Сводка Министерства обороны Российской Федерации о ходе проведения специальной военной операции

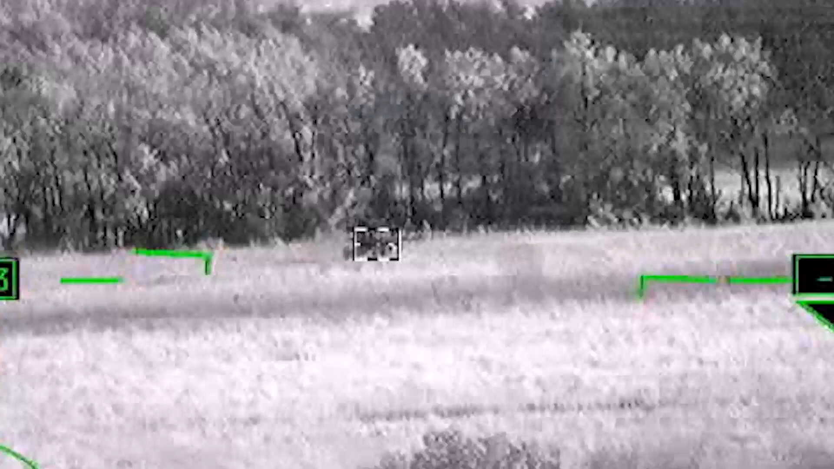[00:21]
В результате огневого поражения уничтожены один танк, боевая машина пехоты и три боевые бронированные машины.